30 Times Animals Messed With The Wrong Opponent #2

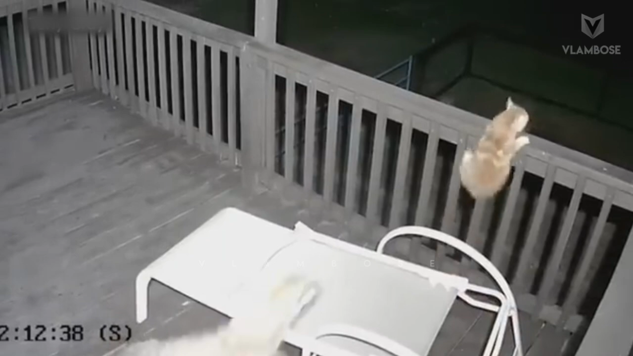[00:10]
These are the stories of the underdogs and the unexpected heroes, proving that in the wild, nothing is ever certain.
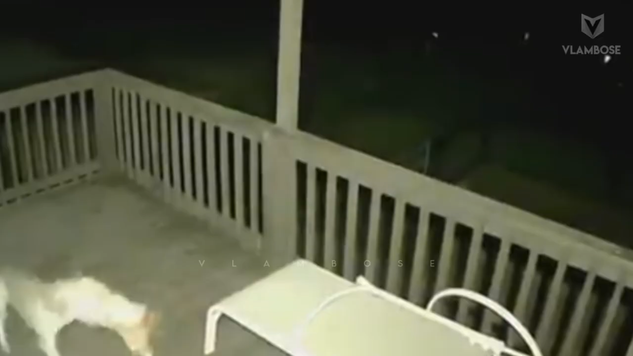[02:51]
A coyote attacked a cat on the rear deck of a beach house. The cat defended itself with all its might against the far stronger coyote.
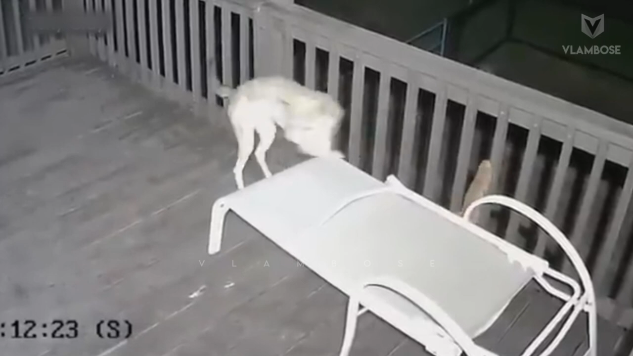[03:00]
Several times the cat failed to escape, but eventually it managed to climb a house pole. The coyote seemed confused and out of ideas, then decided to leave.
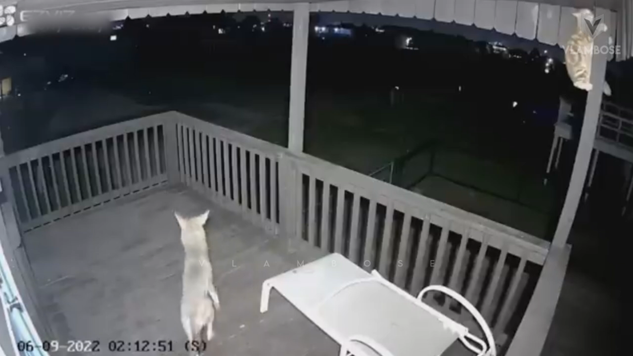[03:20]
Thinking it was a trick, the cat remained on the pole for quite a while.